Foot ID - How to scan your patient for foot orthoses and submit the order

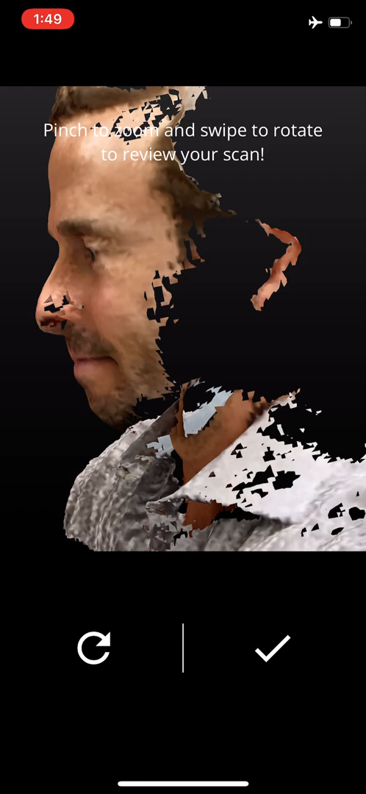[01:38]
The coloring is a little bit fuzzy and that's not a problem. We've actually reduced the resolution of the color because that's not really what's so important.
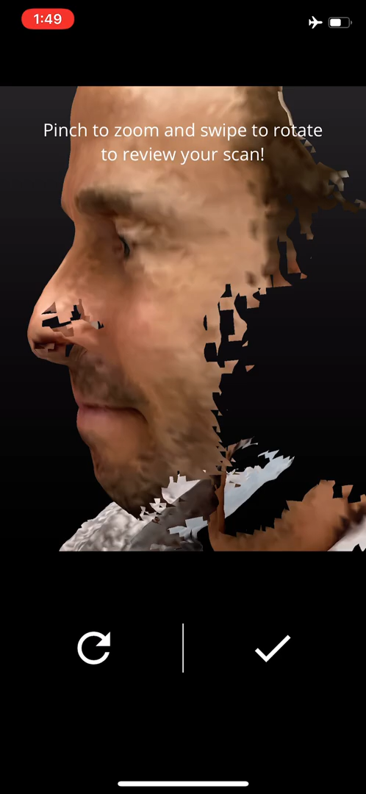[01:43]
What is important is the contour.
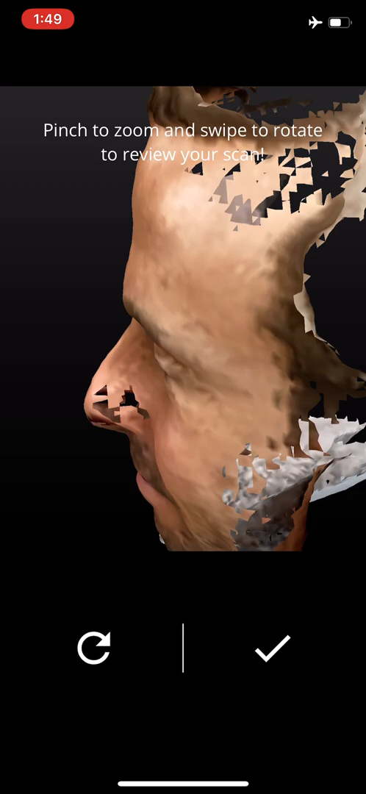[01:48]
Look at my forehead here. And you can see that I've got like a weird shaped, you know, unique anatomy tissue on my forehead.
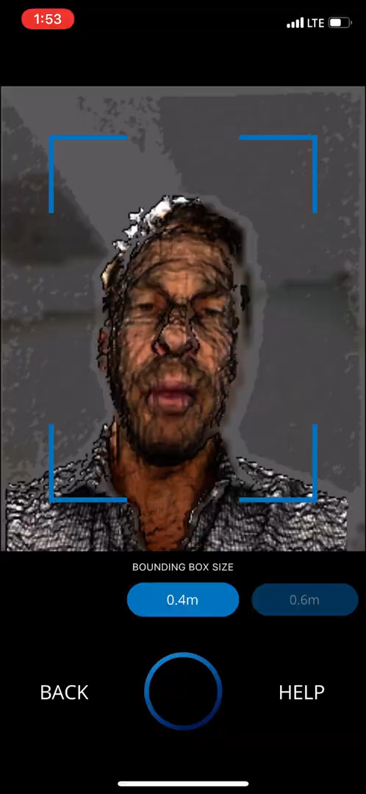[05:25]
And now I'm just going to use this Purell bottle. For example, I'm going to put it on my chair here. Um, let's actually lift this chair up. Now take a look here.
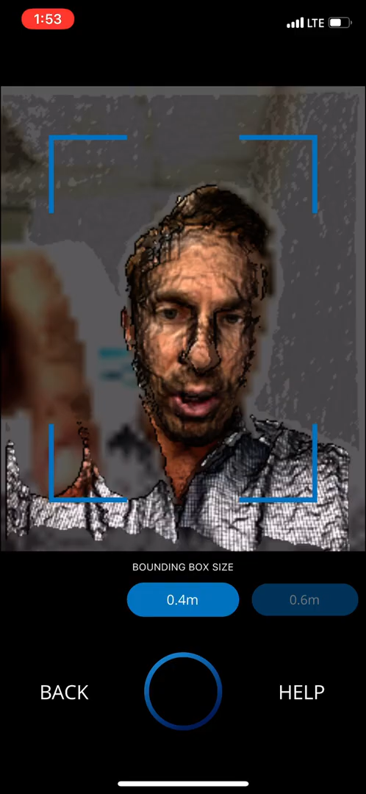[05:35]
There's a bounding box size, 0.4 meters. I'm going to swipe this over to 0.6, 0.8, and one meter.
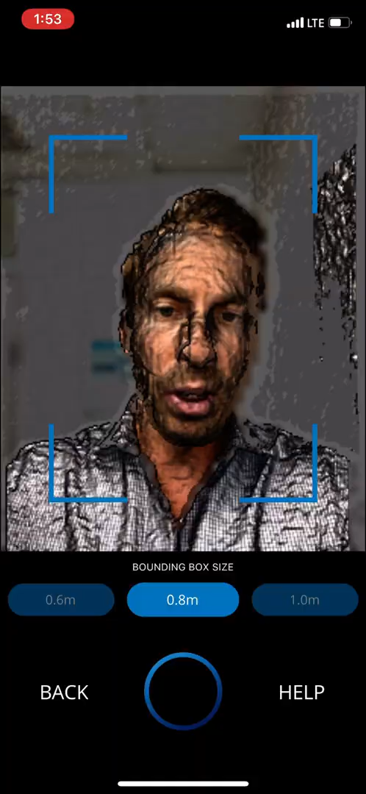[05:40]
For the foot orthoses, 0.4 meters is plenty good. I'm going to use, um, the Purell may not be the best thing.
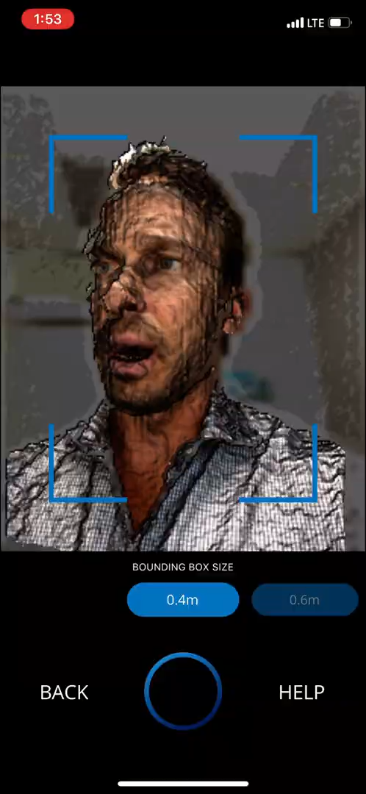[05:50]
I'm actually going to use this Kleenex box because the Purell is clear, but this more represents what a foot would be like to scan the foot. So I'm just going to put the Kleenex box and set this up.
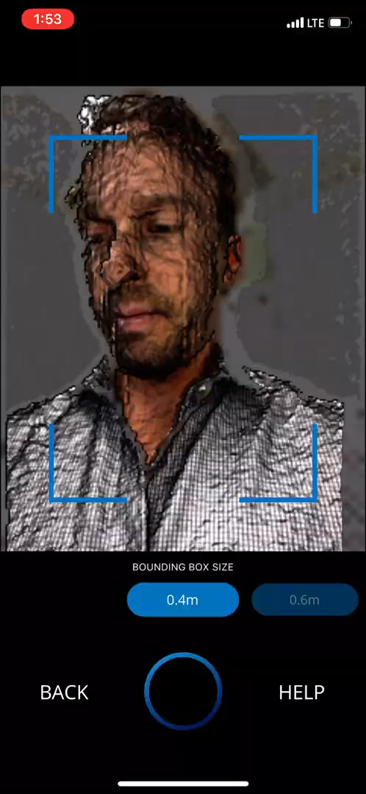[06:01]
Okay. Like this.
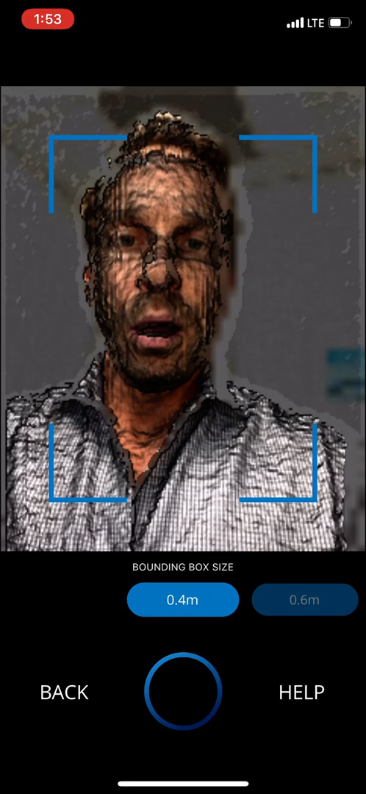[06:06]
Now, uh, what I'm going to do is I'm going to turn this around. Okay. Like this. And I'm actually looking down.
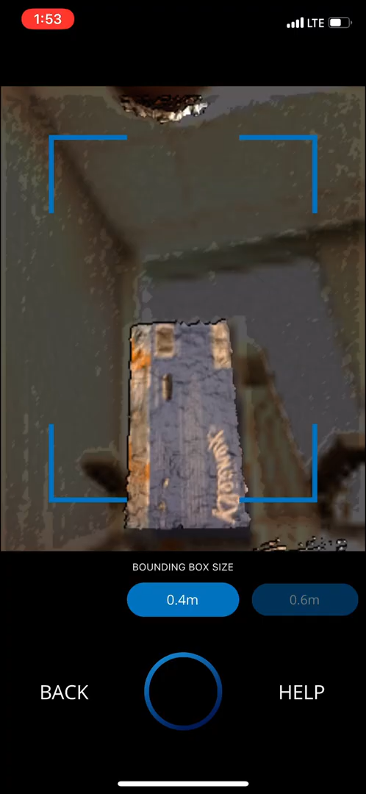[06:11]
You can see I'm looking down, um, over onto the top of the scan.
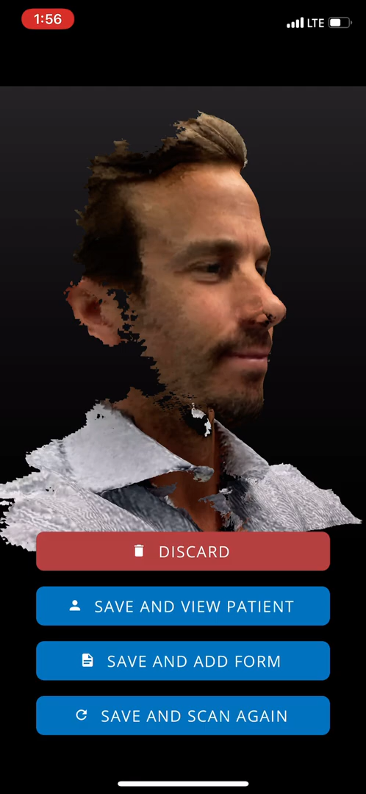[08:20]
Again, try not to be so worried about the color.
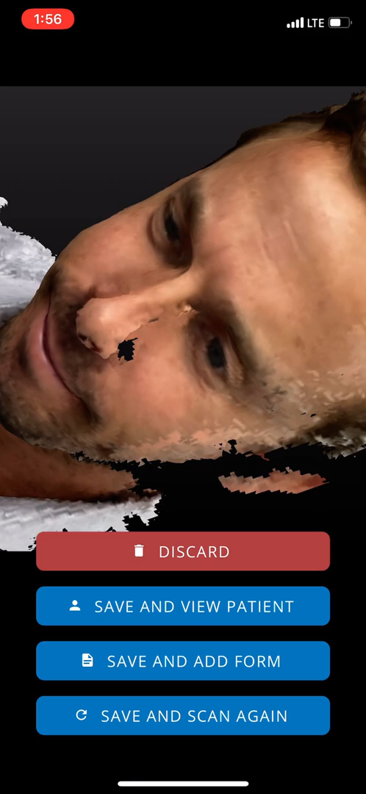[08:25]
It's actually, uh, the contour of what we're looking for, the shape. And if you just look at my forehead and my nose, you can see it's a really nice shape.
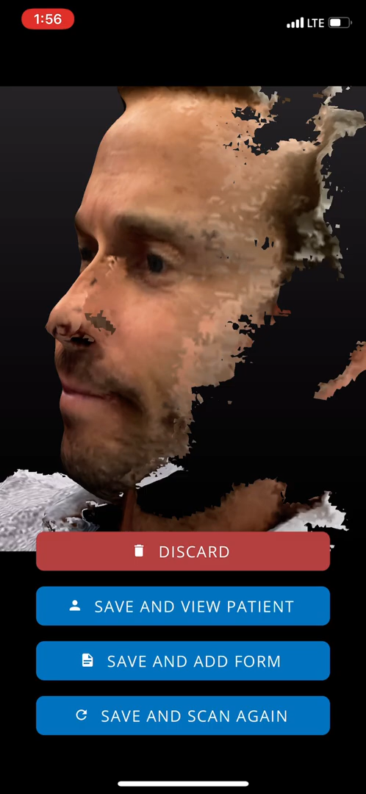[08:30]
Okay. So, um, inspect your scans of your patient's feet and the way that you want to hold them.
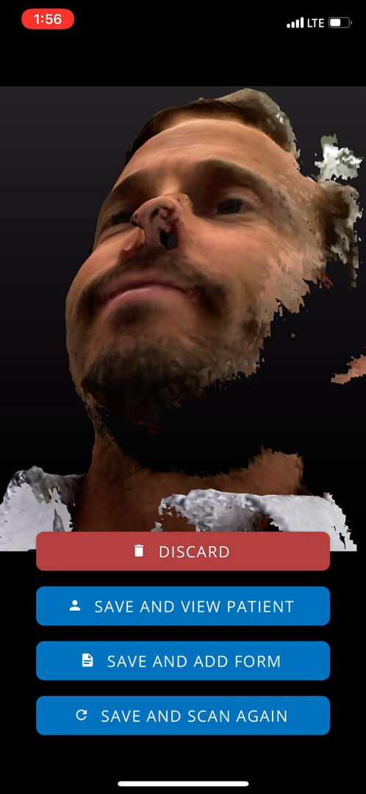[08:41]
And, um, let's go ahead and save this and add a form now.
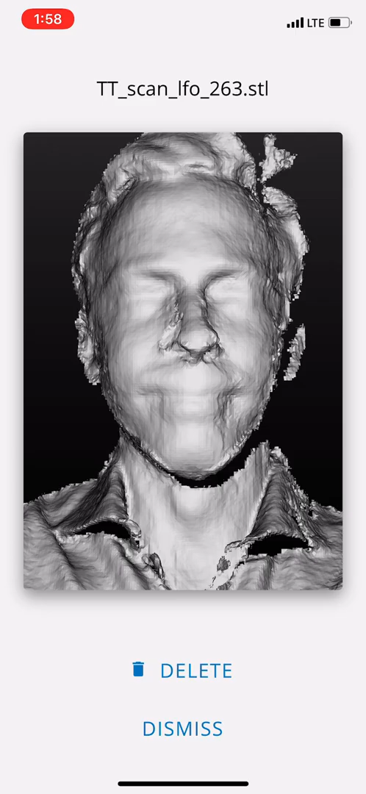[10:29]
And you can see this is in monochrome. It's not in color.
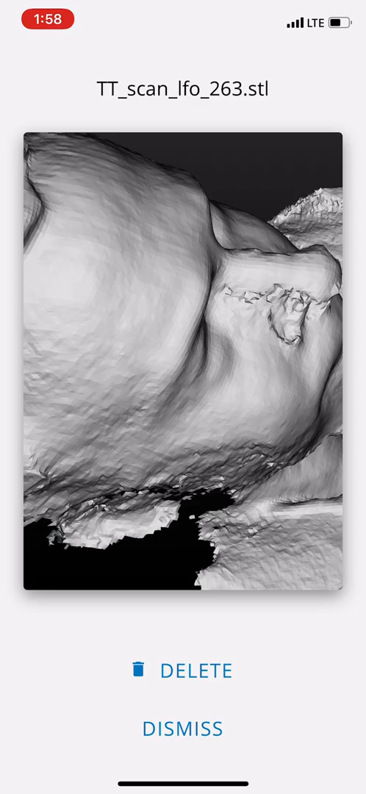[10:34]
And that's because when we're reviewing it, it's faster to process and upload, but you can see the accuracy where every couple of millimeters, we've got a little X, Y, Z coordinate.
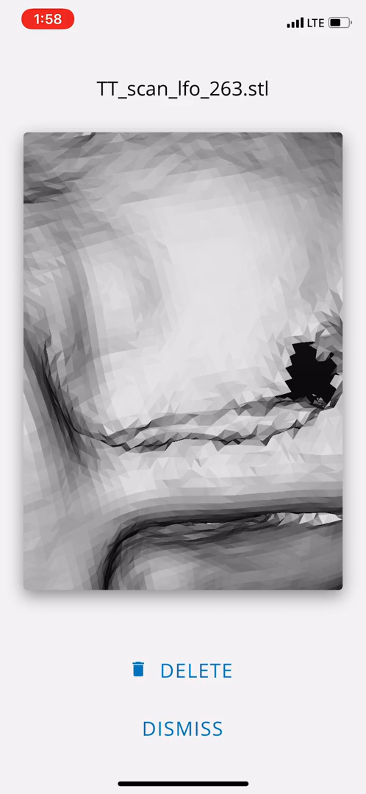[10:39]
Okay. So that looks really good. I'm going to dismiss that. Let's take a look at the second scan. This is the Kleenex box. Okay. And that looks really good too.
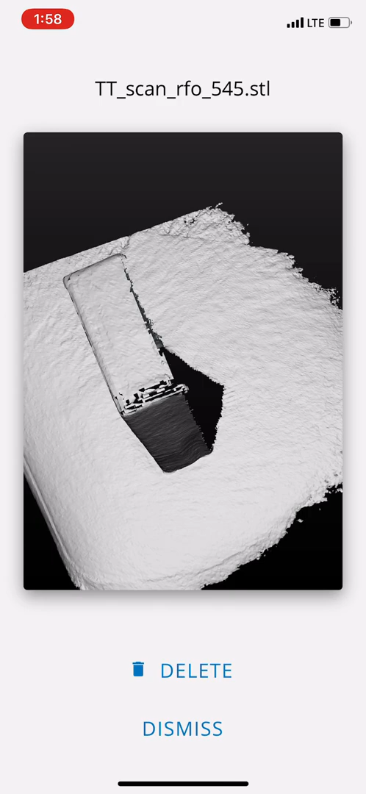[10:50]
All right. So dismiss that. Now we're really ready to upload. So I'm going to go ahead and hit the upload button.